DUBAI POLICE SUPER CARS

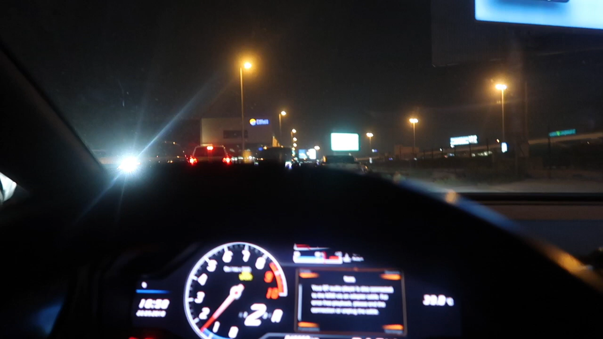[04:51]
okay so right now we are following the convoy to lamber all the supercars are following each other there's like a porsche behind
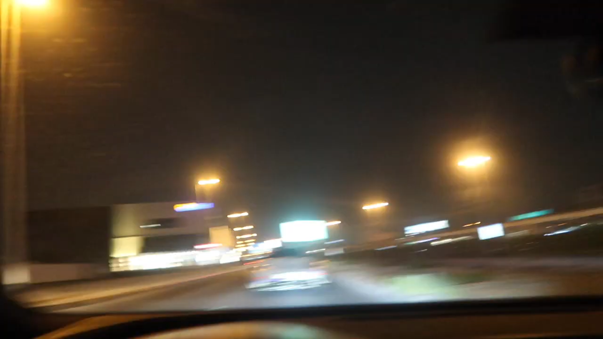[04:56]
me
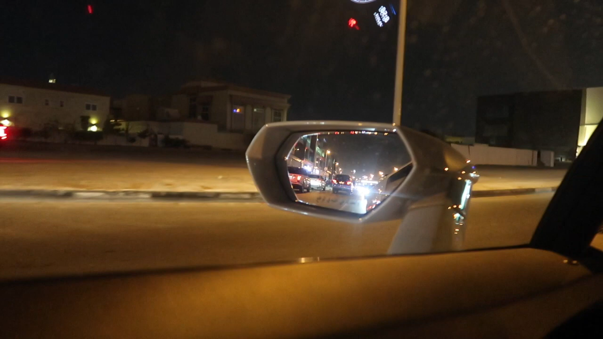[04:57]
lamborghinis bentley's you name it i'm following the porsche and he's following other supercars let's go
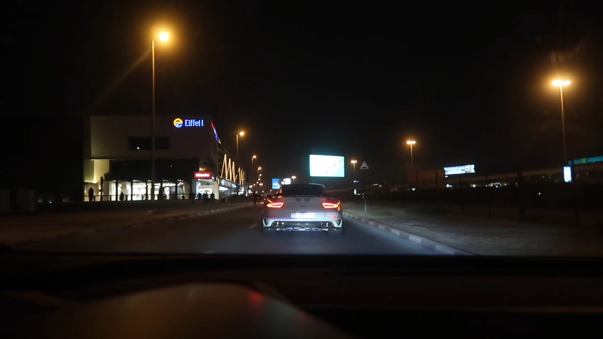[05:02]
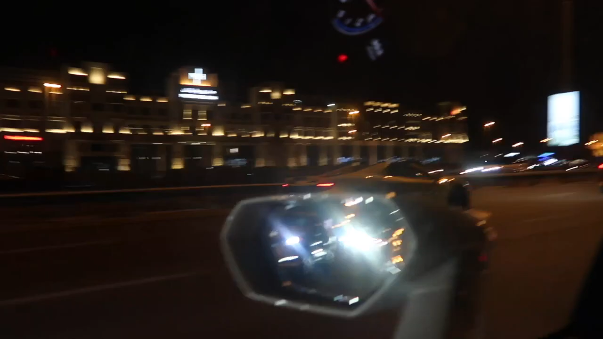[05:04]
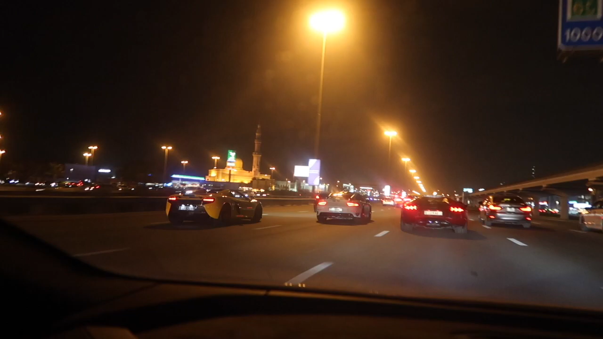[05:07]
napton nation check it out the convoy has made
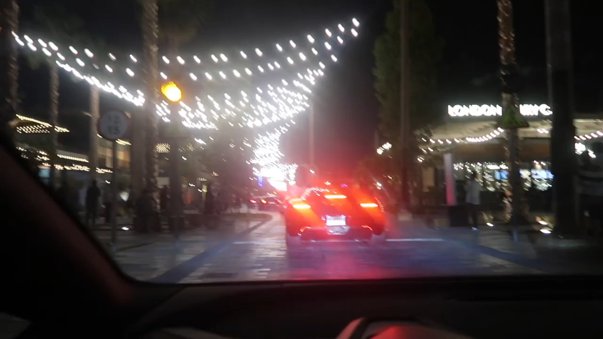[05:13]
it over to lamber we all inside the
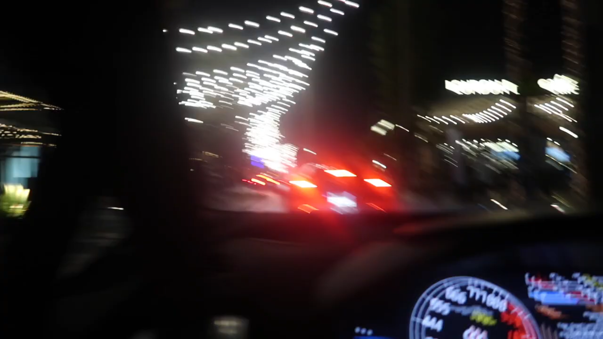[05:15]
security has blocked up the entrance